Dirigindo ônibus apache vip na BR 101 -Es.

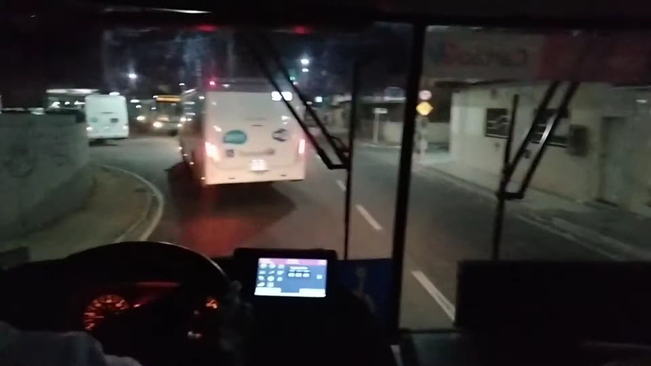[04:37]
Aí galera, a gente tá entrando agora no terminal urbano de Carapina, situado aqui no Espírito Santo,
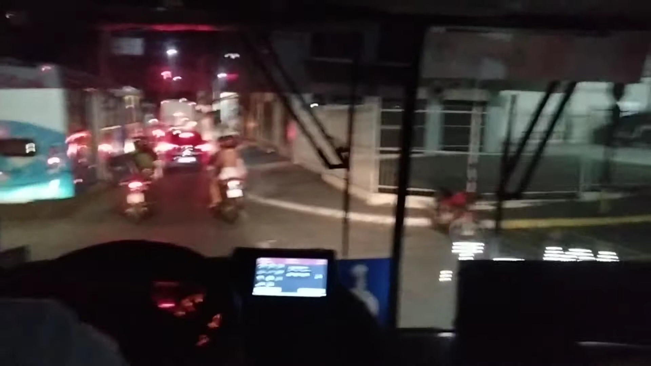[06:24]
E aí, acesse aí o nosso canal, entendeu? Se inscreva aí, compartilha, ajuda a gente aí, né? Pra valorizar aí a vida do rodoviário. É, como eu estava falando aí, a gente está na Avenida Norte Sul.
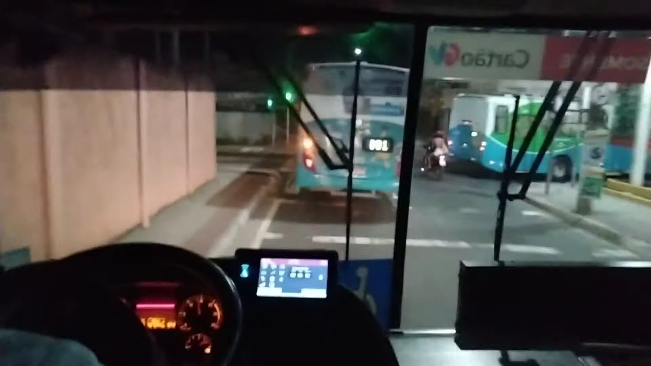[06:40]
É, repara que o trânsito aqui já está mais tranquilo, porém, no sentido contrário, você vai observar que está tudo agarrado.
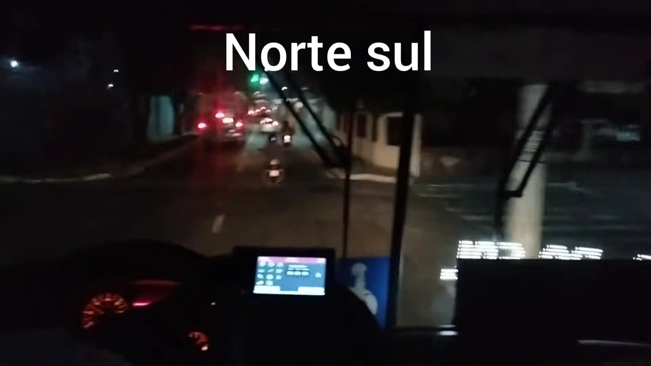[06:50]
Entendeu? Os motoristas estão tentando chegar dentro do terminal, é, na Avenida Lateral. É, observa que eu adiantei um pouco, olha a quantidade de veículos e de carro. Tentando, é, acessar outra parte. Isso pra poder acessar duas, é, rodovias importantes. Então, essa é a vida aí do motorista.